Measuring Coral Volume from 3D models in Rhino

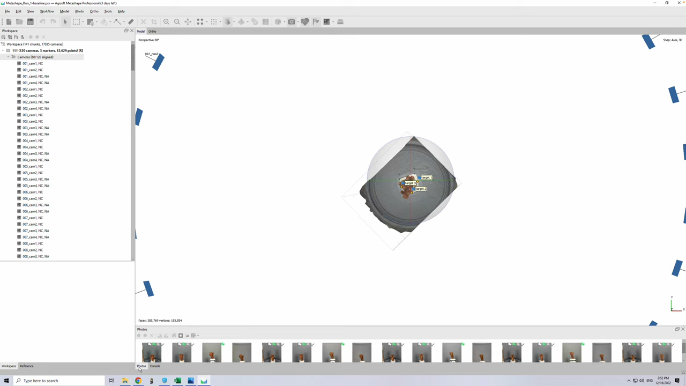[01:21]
We can actually look at those down here. So these are some pictures of corals right here.
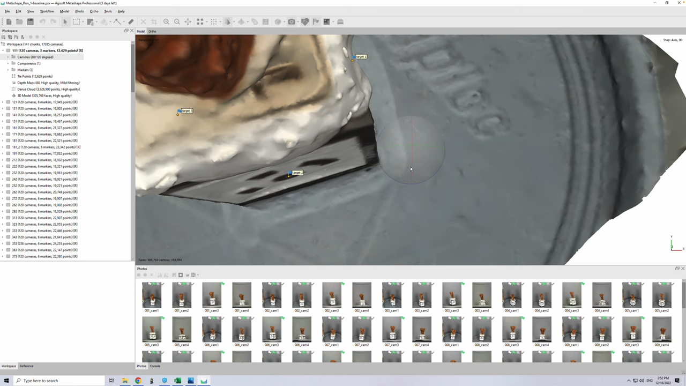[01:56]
These are little icons that were placed onto the model, and Metashape can automatically detect these. Once it has these detected, we actually give it a reference information, so the location of where those targets are in space. And then with that, we now have a reference model, which is represented by an R, and that means that when I export it somewhere, it's going to maintain its dimensions. And so this can all be done in a batch process, so typically we would do this.
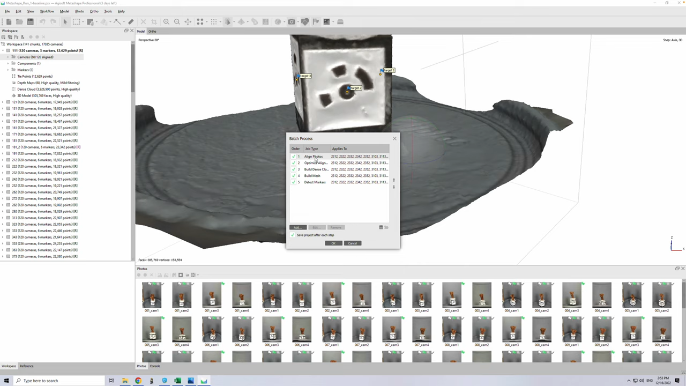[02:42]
We would load the XML file that was going to be doing all of the batches. It's going to align the photos after that optimize the alignment. Build a dense cloud, build the meshes, detect those markers, and then I created a custom script to automatically
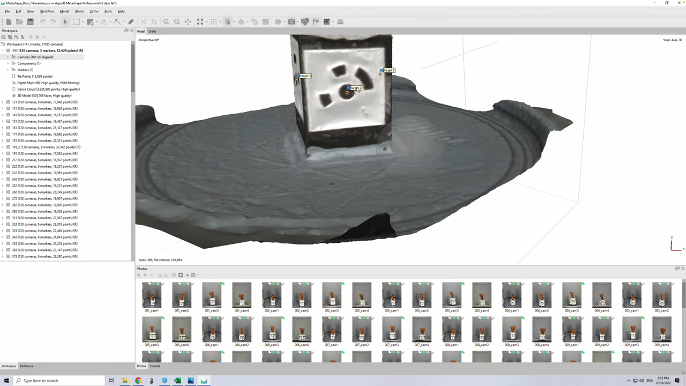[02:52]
put the reference location of those markers in and save that information. After that's done, the models are exported onto the computer and are saved in a location here called Coral Models.
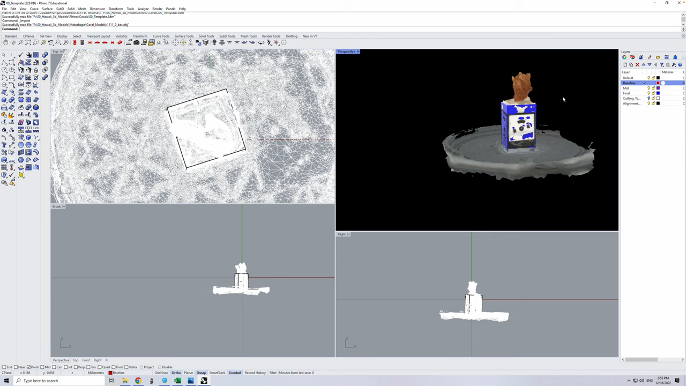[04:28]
You see it gets imported, and it fits right onto this alignment tool.
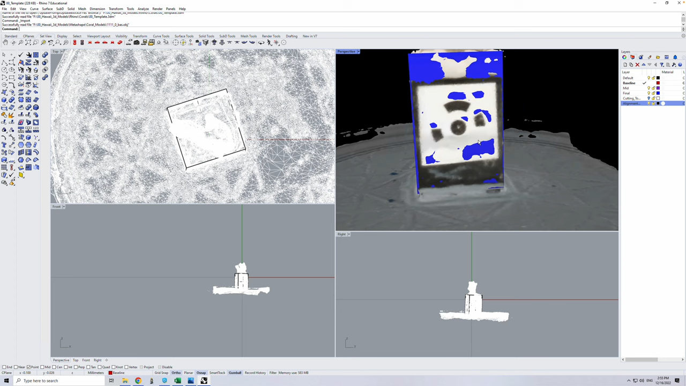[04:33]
And this is just to double check that the coral is actually going to where I was expecting it to be and not being placed somewhere else.
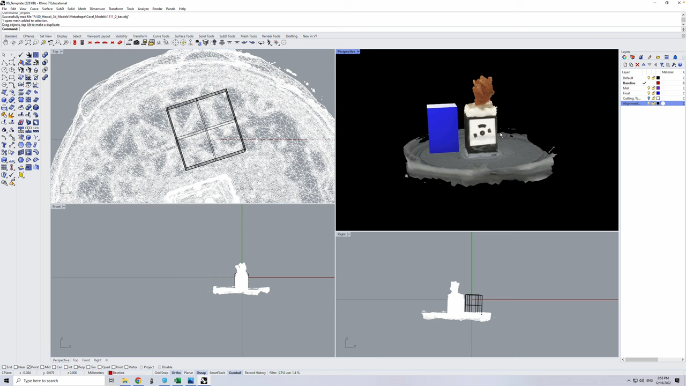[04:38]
So that's where it's imported. Then I'll switch to the mid. And now to make things faster, I can actually type import.
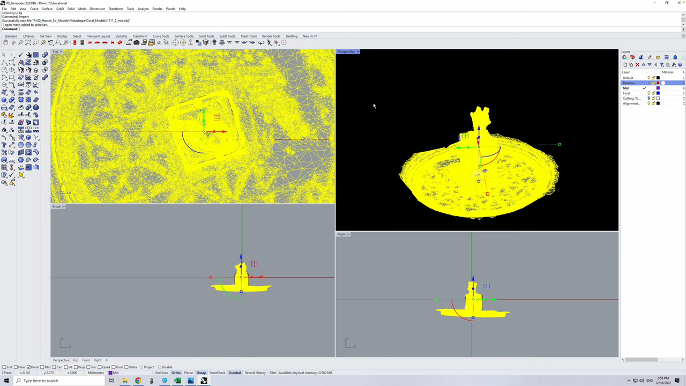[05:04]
If we want to rotate around this, we can select the coral, click on this view option. And now it's going to be moving with the coral in focus. And this isn't too bad. It seems to be aligning all right.
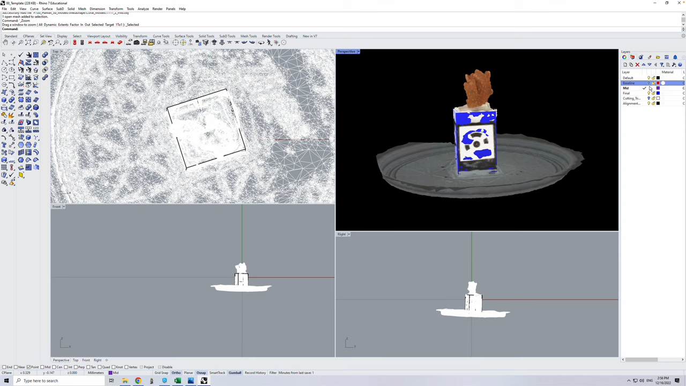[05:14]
Then I'll go on to the final, write import, 11111, search that, import the final, open.
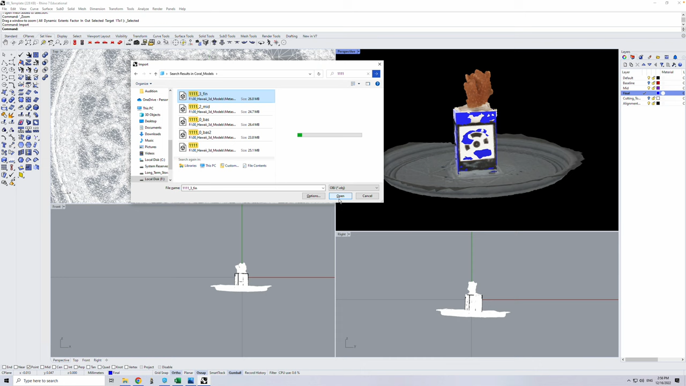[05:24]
We can turn off the mid. And so there we see the coral again, aligning pretty decently.
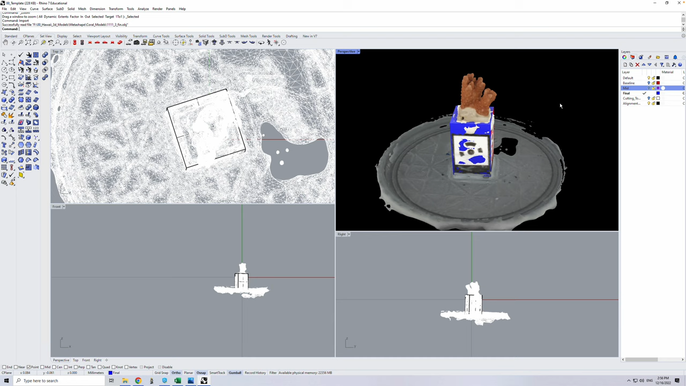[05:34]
Now, the goal of the work is to actually trim the coral and remove the stuff on the bottom. To do that, I've created a cutting layer.
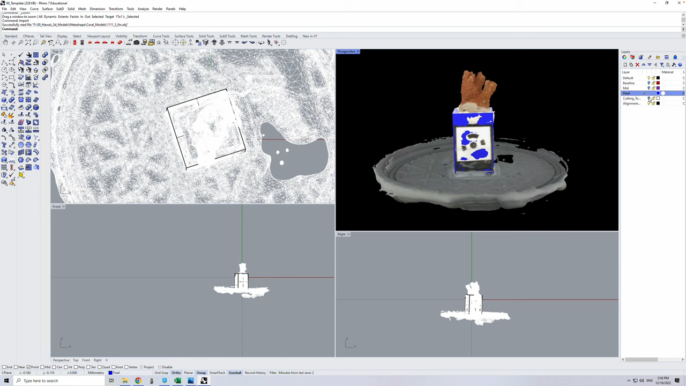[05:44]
And this cutting layer is just showing you where you're going to be removing the coral, other material, other things from the model, like the base plate and so on. And so what I can do to do the trimming is select the coral itself. First, decide if that's a good enough height or not.
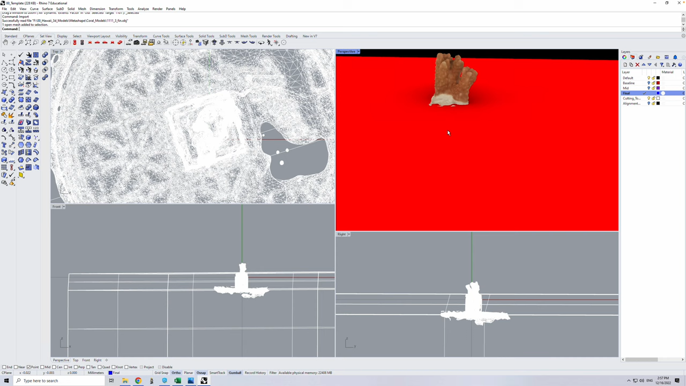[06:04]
If the height isn't quite right, like you, like I want to get rid of these little pieces there.
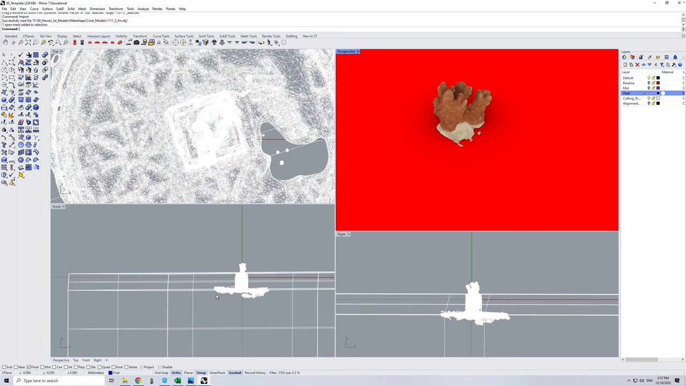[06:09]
I can go into the front view and just drag this up using the gumball tracker, and that seems much nicer.
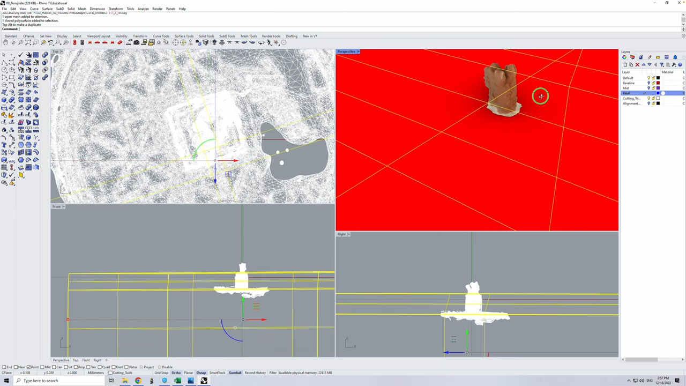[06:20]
I'm not cutting off too much of the coral. The area is mostly what the plug is, so we're not going to lose too much information there.
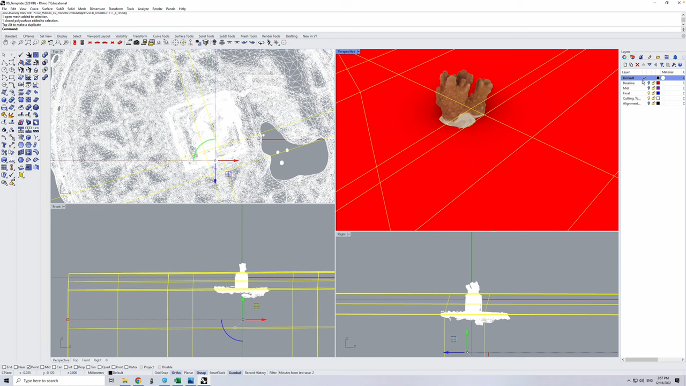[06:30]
And I can click on the default layer and just make sure that it looks okay for these other ones as well.
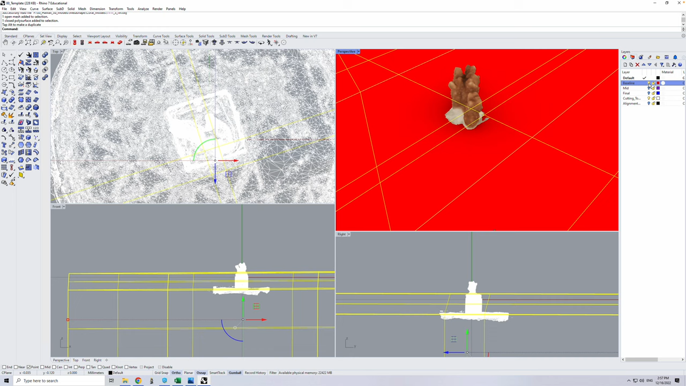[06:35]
And for the most part, it does.
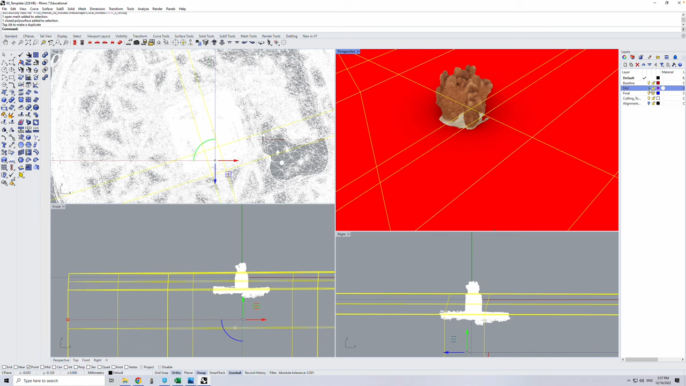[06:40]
It's not perfect, but we can fix some of those things later. Then what I'll do is I'll select all of these corals, so the three models. I'll click onto the mesh tools. So on here, there's the mesh tools that has many different options. One of them is to do boolean joints, and I'll choose the boolean difference,